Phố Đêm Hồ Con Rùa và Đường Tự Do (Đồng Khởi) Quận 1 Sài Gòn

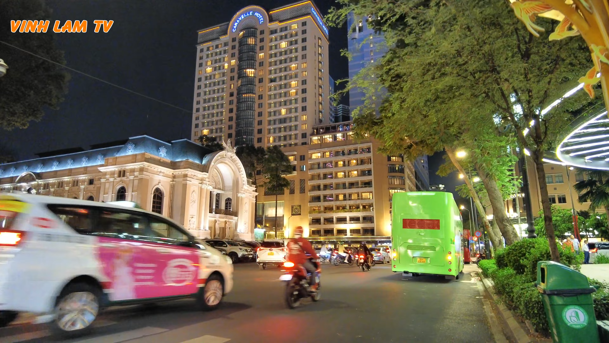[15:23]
bên đây là khách sạn rất là xưa khách sạn Continental
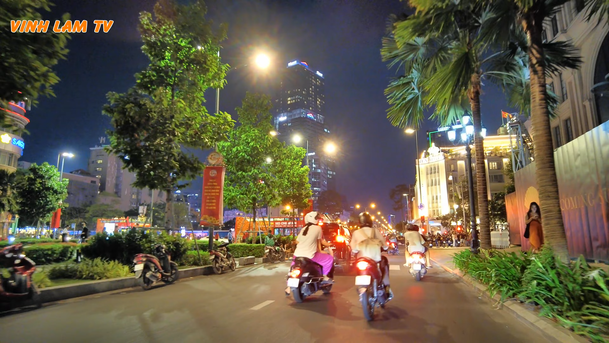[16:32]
rồi ông ta chạy dòng cái bùn binh rồi mình quay trở lại tiếp tục con đường đường Lê Lợi hướng ra Nguyễn
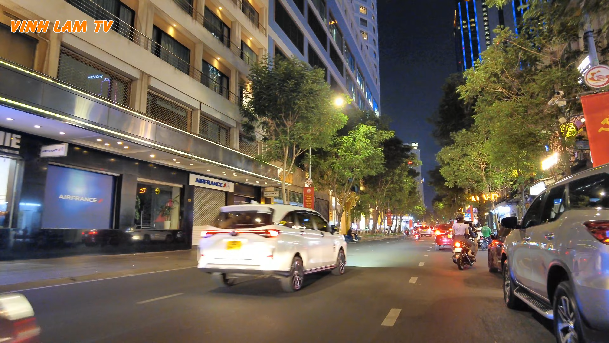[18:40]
cả phần là khách sạn 5 sao và những cửa hàng
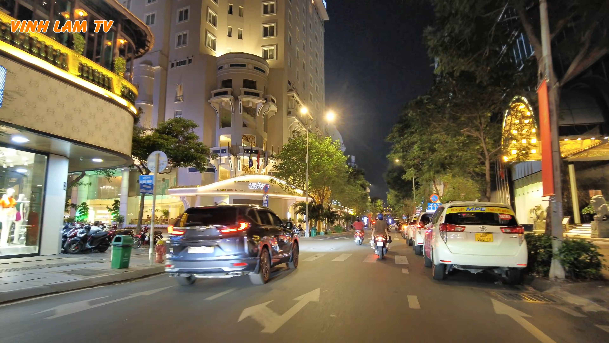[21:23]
đây là khu khách sạn 5 sao khách sạn Grand rất là lớn luôn á